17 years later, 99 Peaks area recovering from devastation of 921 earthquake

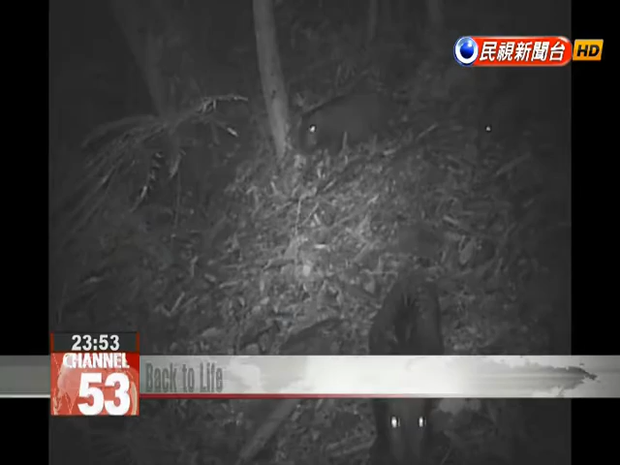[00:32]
These images, captured by infrared camera, reveal a shy Formosan sero,
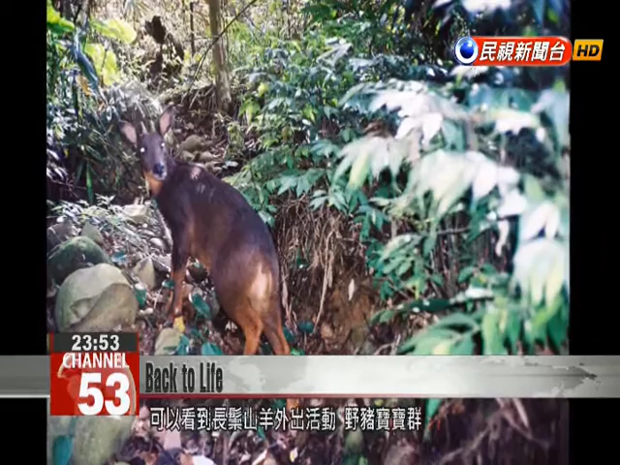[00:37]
a family of young wild boars,
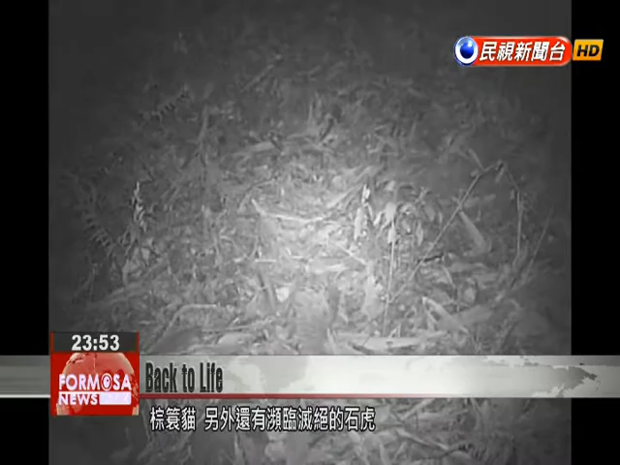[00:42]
and a crab-eating mongoose moving freely in the forest under the dark of night. Even a critically endangered leopard cat was caught on film.